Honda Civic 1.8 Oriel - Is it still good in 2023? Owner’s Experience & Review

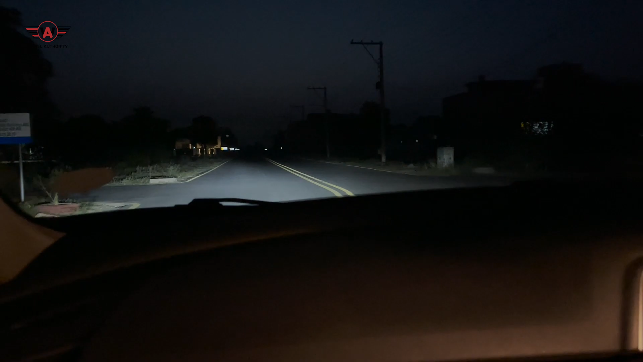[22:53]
कैसी लाइट्स हैं? सो या लाइट्स आर रियली गुड, मतलब ये एक अपग्रेड है। जब फेसलिफ्ट आई थी सिविक एक्स की, तो उन्होंने हैलोजन से एलईडी पे शिफ्ट किया इसे, और हां जी, इट्स रियली गुड।